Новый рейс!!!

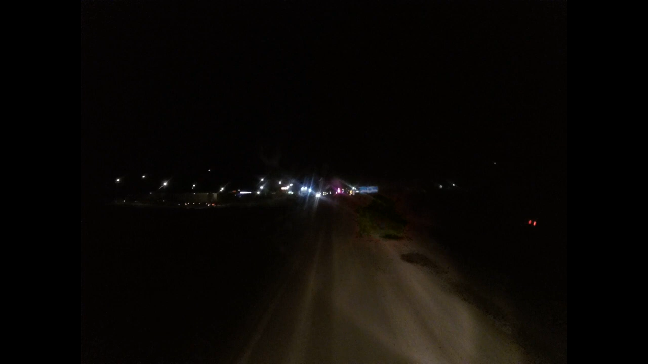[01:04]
спускаюсь ребята носим разогнался тут немножечко блин пусть тут такой специфический все этот зигзаг блин поэтому на на ухо держать во строй ребят немного зазевался все беда на улице 30 33 давит
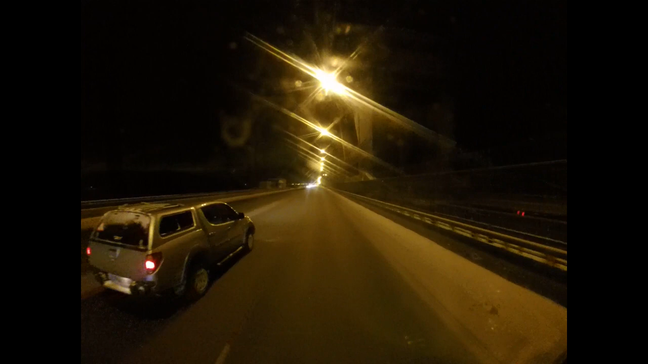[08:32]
пол восьмого местного и я спокойно еду по дамбе ребята так что всем информация если кто не знает то дамба сейчас открыта и днем и ночью для грузовых поэтому ехайте смело мне сейчас остается найти магазин затариться продуктами так как ничего я не затаривал из продуктов вот потом